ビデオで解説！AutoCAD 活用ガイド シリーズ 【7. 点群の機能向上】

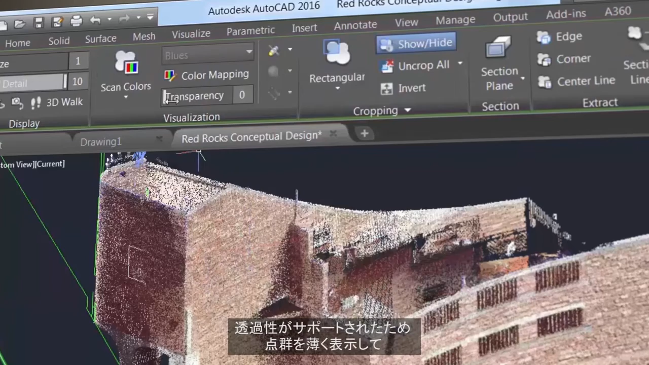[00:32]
Transparency has been added so that you can dim the point cloud and see your AutoCAD objects and geometry more clearly. The contextual ribbon will switch to the point cloud tab when one is selected.
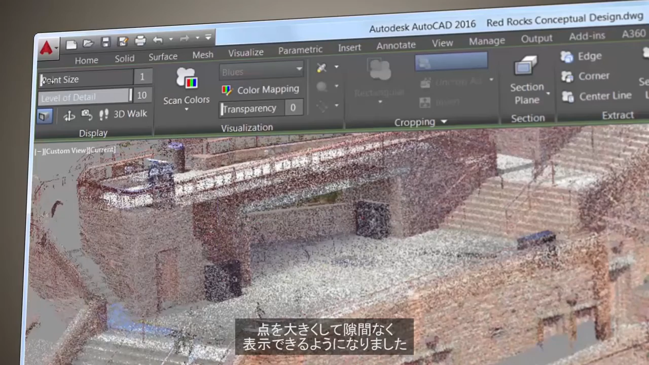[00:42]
Increase the point size to visually fill in the gaps. Use the level of detail slider to set the density for all point clouds.
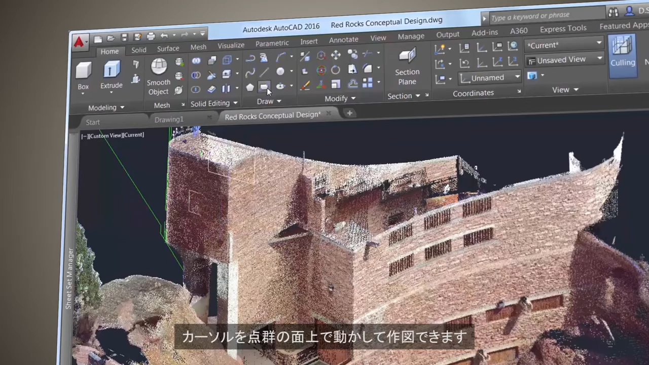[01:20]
Pass your cursor over a point cloud face and begin drawing.